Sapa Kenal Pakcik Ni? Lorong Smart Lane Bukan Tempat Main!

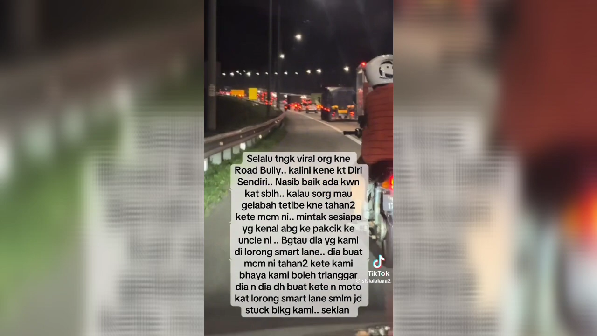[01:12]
Sekejap aku zoom sekejap. Haa itu. Sekarang ni kat Smart Lane. Sekejap tunggu depan sikit.